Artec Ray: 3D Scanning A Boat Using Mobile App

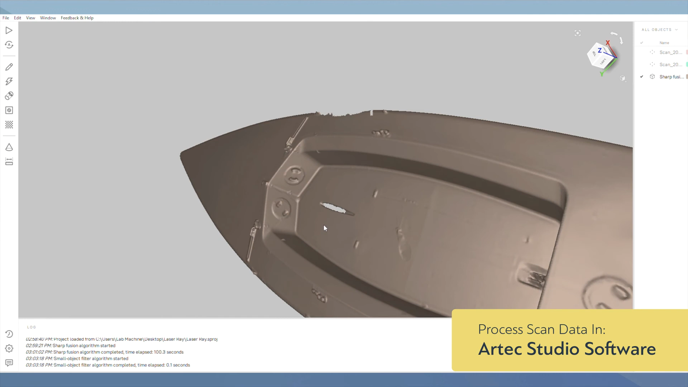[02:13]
which we can take over to our scan processing software such as Artec Studio. Let's see. I'm sure you're going to see the video.